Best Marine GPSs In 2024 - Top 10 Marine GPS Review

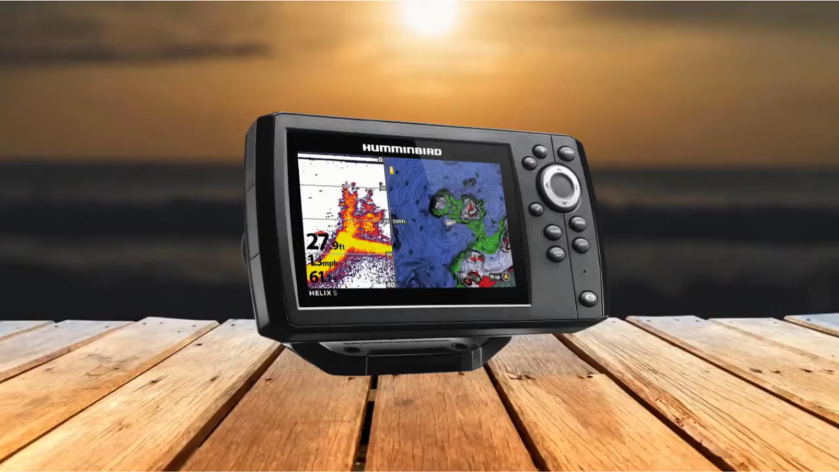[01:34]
Moving on to the next and number 2 with Humminbird 410210 One Helix 5 Chirp G2 Fish Finder Marine GPS.
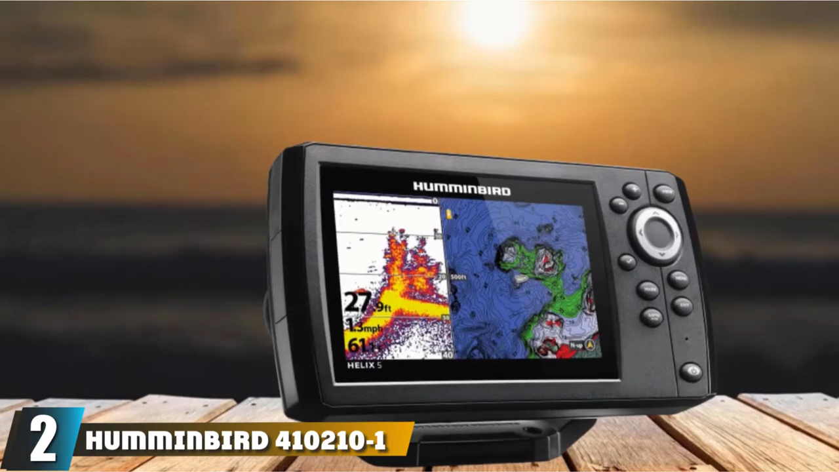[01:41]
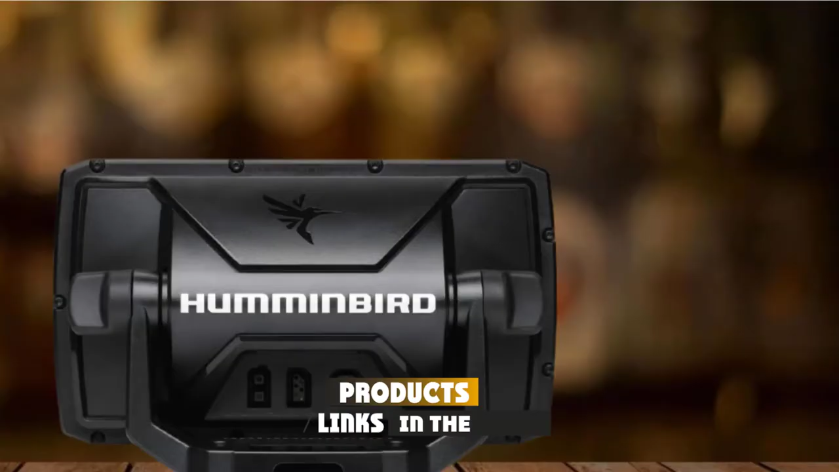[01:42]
Equipped with Chirp Digital Sonar Technology, Humminbird Helix 5 G2 Marine GPS is the perfect GPS navigation-slash-fish finder combo to mount on your fishing boat. The high-sensitivity internal GPS receiver and
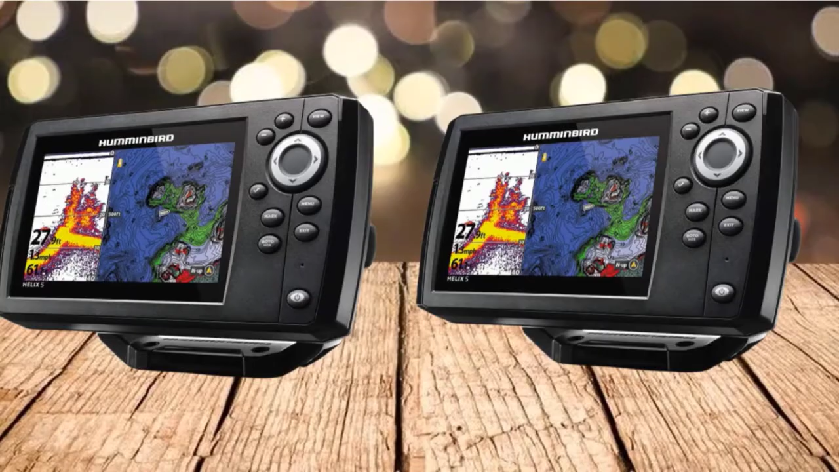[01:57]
build-in GPS maps will aid with navigation while the Chirp Digital Sonar will show you where the fish are.
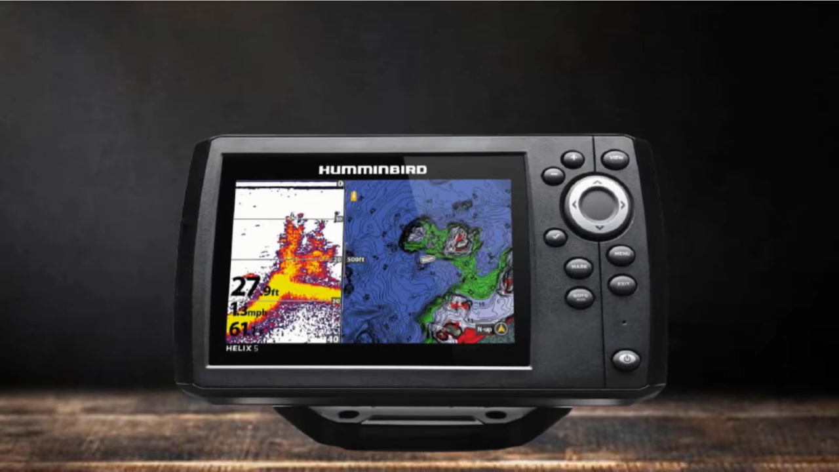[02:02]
On screen: depth 27.9 ft
You will even be able to map the fishing spots you would like to revisit later. The GPS-slash-wash receiver built into the Humminbird Helix 5 G2 provides fast position fixes accurate within 2.5 meters.
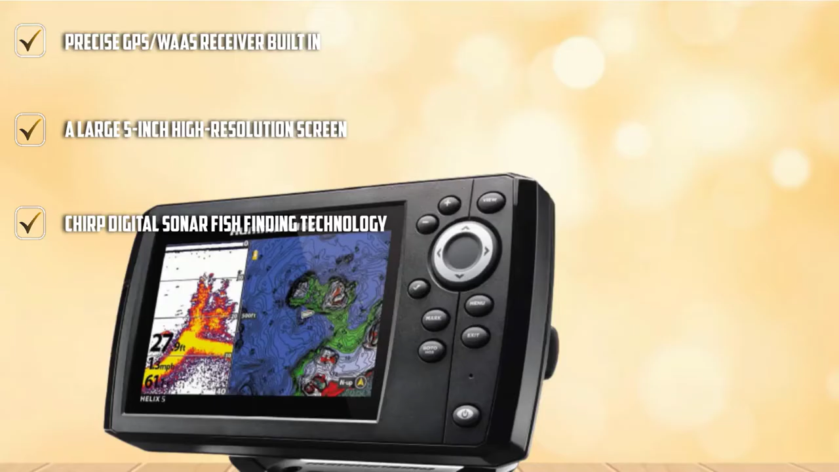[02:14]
With pre-loaded GPS maps, auto-chart live, chart plotting, and Humminbird basemap, finding your way will be easy and you will be able to map lucrative fish holding areas. Chirp Digital Sonar will deliver an incredible view of the water beneath your boat with details like fish, structure, and bottom.
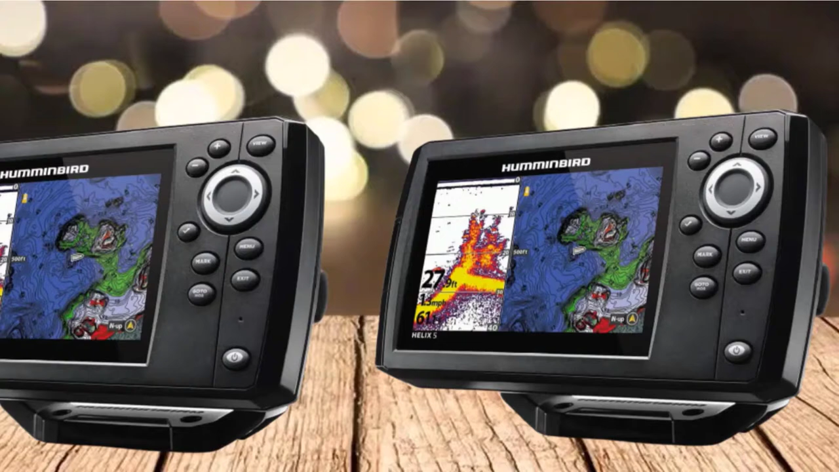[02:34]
The device also gives depth, boat speed, and water temperature readings. For maximum visibility in direct sunlight, Humminbird Helix 5 G2 GPS Sharplotter is equipped with a wide color screen with backlight.
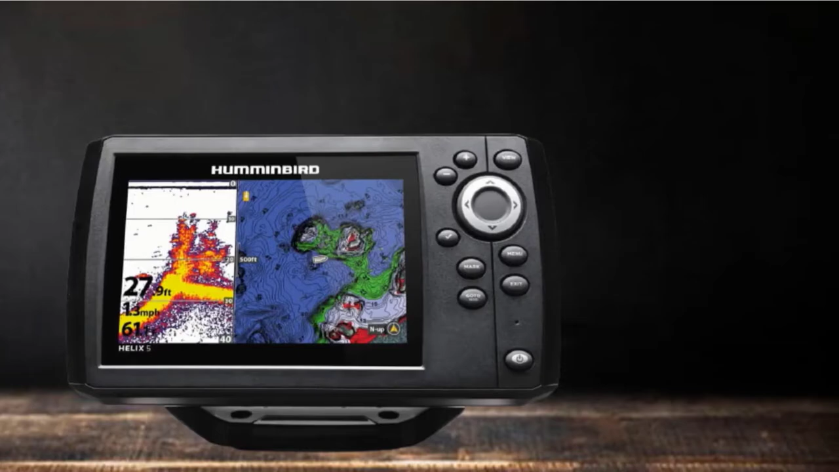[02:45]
On screen: depth 27.9 ft
You can see maps and views of the underwater world with stunning clarity.
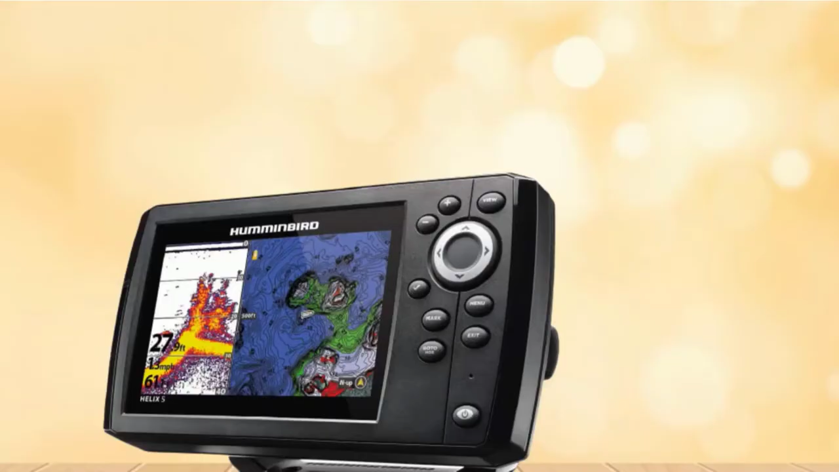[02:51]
The package includes a transducer and mounting hardware, power cable, and gimbal mounting bracket for mounting the device on your fishing boat. The number 3 position is held by Garmin Striker 4 built-in GPS Fish Finder Marine GPS.
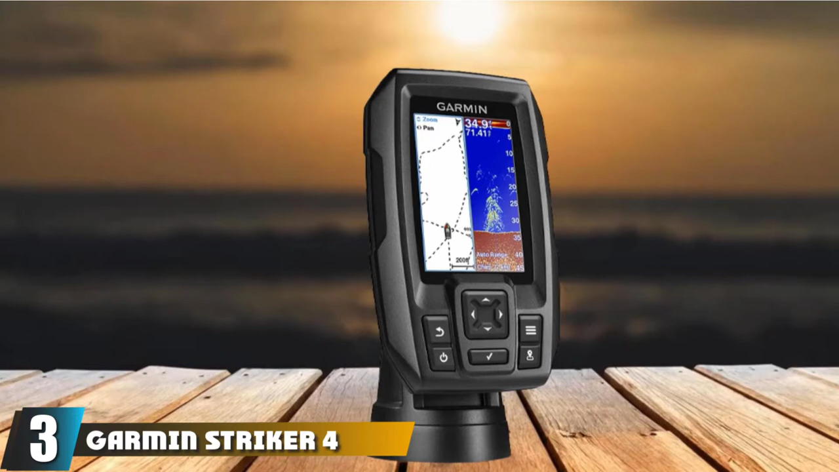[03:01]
Offering a high-sensitivity GPS system and Chirp Sonar technology at an accessible price, Garmin Striker 4 Marine GPS is the best fishing boat GPS for the money.
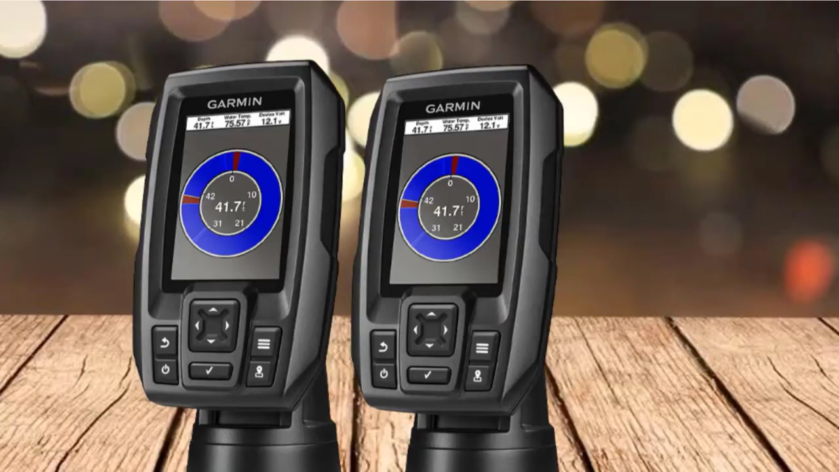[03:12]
The Garmin GPS has excellent sensitivity and accuracy, and the sonar gives near-photographic images of the fish and structure below your boat.
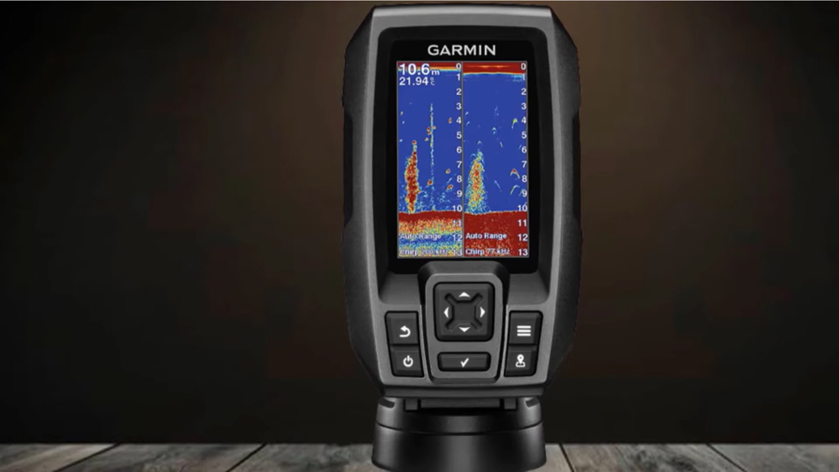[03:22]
On screen: depth 10.6 m
Equipped with a Chirp 77-200K HC transducer, this GPS unit provides incredible detail for both baitfish and game fish.
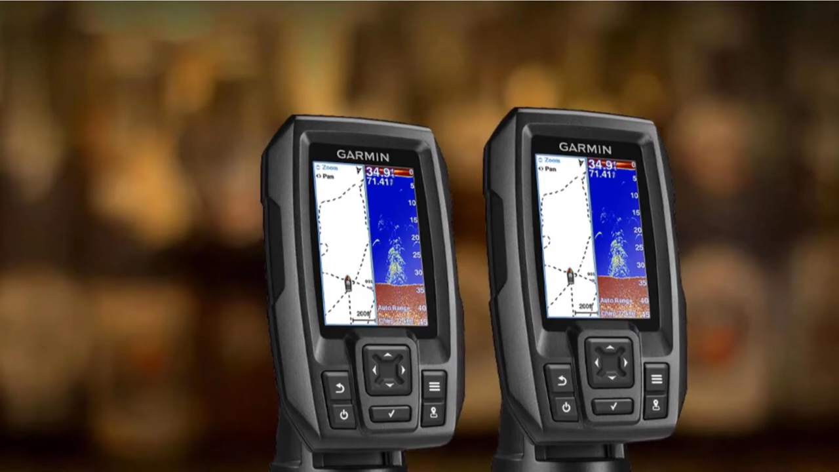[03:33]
Speed display lets you know if you're trolling at the right speed for the lure you're using and the fish species you're targeting. The GPS comes in handy for marking fishing hotspots and creating waypoints so you can navigate to brush piles,
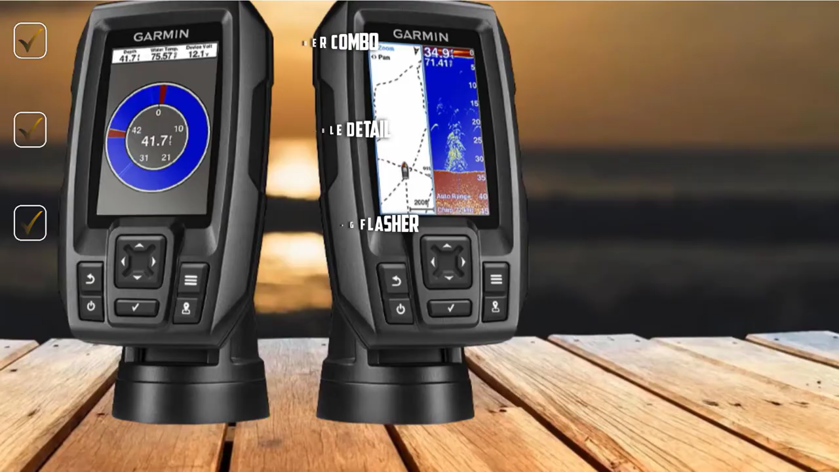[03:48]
stumps, and docks easily. The color screen with great contrast and a simple keep-at interface makes Garmin Striker 4 one of the easiest-to-use GPS for boats. The package includes a tilt-slash swivel mount, transducer with transom, and trolling motor mounting hardware, and a power cable.
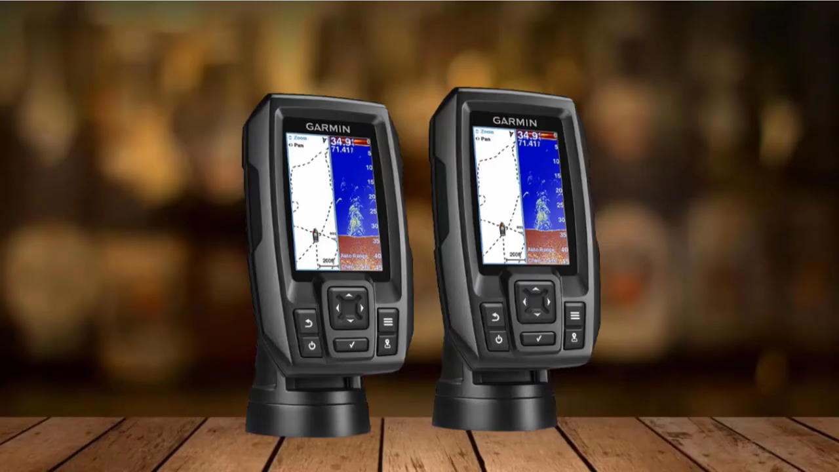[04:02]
A portable kit is also provided if you would like to use the Striker 4 in a kayak or canoe. You will need a 12-volt power supply to power the fish finder.